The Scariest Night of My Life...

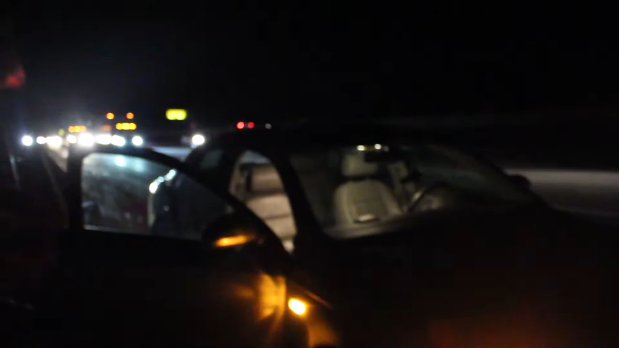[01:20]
Oh my god, we're literally on the side of the freeway.